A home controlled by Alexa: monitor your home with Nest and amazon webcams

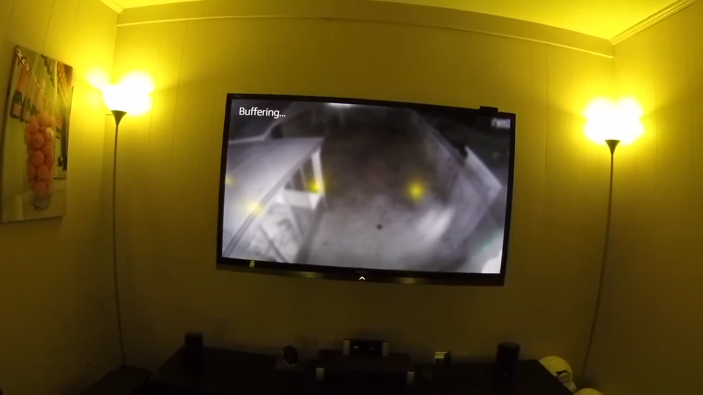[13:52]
so here i'm looking at my backyard camera on my fire tv on my main tv this is uh really cool alexa show me my upper level camera okay